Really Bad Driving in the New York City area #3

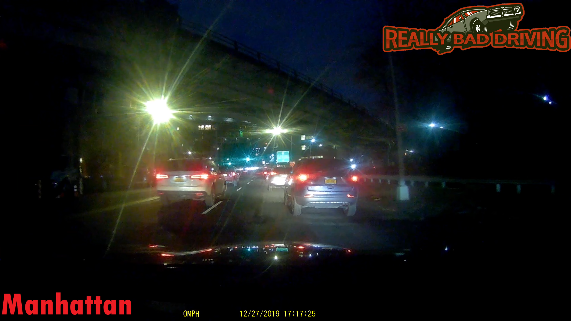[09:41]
Okay, I was pretty last second but this guy definitely was.